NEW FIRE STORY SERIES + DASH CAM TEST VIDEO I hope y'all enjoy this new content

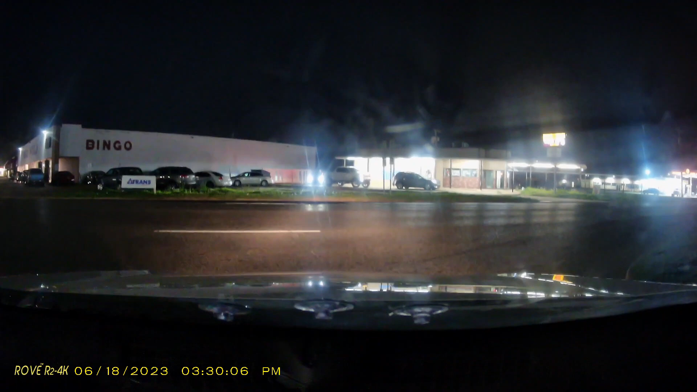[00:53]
So, I mean, you know, it is what it is. Yeah, it is what it is. We're gonna... I'm gonna... We're going somewhere, and, you know, I just wanted to, uh, take that time and opportunity to talk to y'all. And I know I haven't been... I think the last time... If I checked the riot... Now, don't get me wrong. If I checked the riot... Yeah, anyway. Yeah. It is kinda crooked. I'm gonna have to fix that. It is kinda crooked.
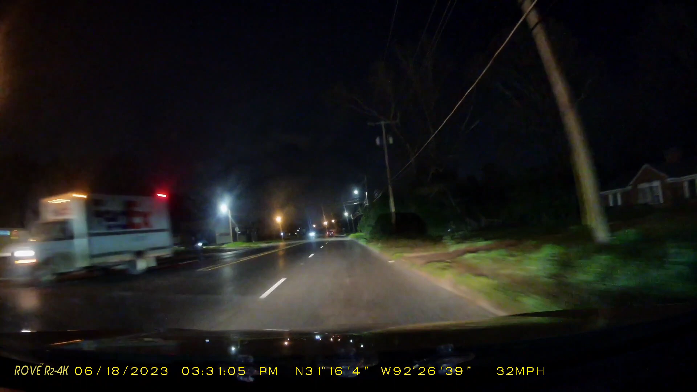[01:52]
Trying to do other things. This light is bright behind me, man. They need to go about their business. Some of these lights are just bright for no reason. Okay.
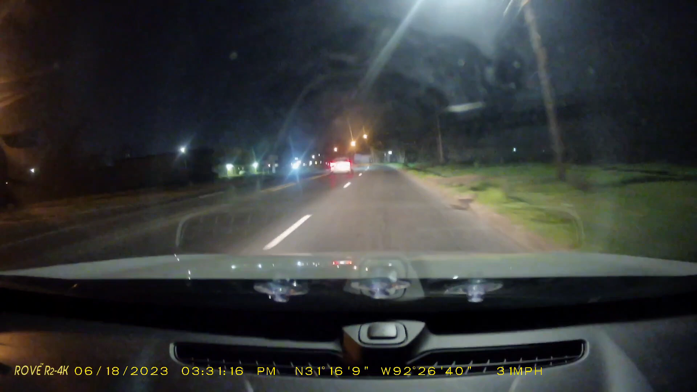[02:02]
But, uh... I don't know. I just wanted to... Like I said, I wanted to take this time and opportunity to... Express myself and... Get y'all opinions on the new series that's getting ready to come up. Y'all just might be crooked. I can't fix it. I'm trying not to break the camera, dog. I mean, I don't know why it's doing that. Yeah, I'm like... Y'all like crooked. But, uh... We're going to Walgreens, by the way.
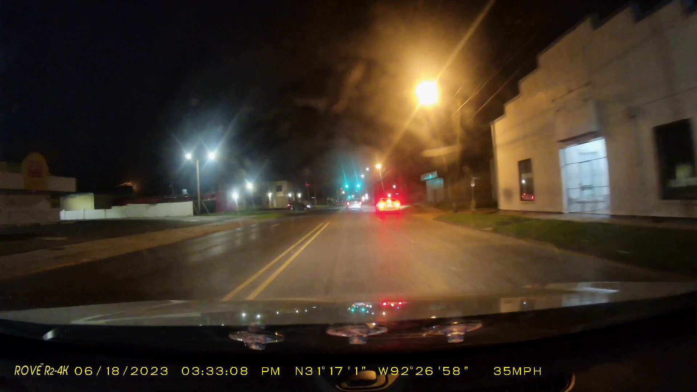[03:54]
And an 18 month warranty. This camera... They... Now, 18 months don't sound like... Too much of a... Warranty. But these cameras are built to last. So... I should have this camera for... You know, about up to five years. Before anything actually goes wrong with it. And, uh... I'm just excited. I'm excited for the dash cam footage. I'm excited for the helmet cam footage. And... Hopefully... In the near future...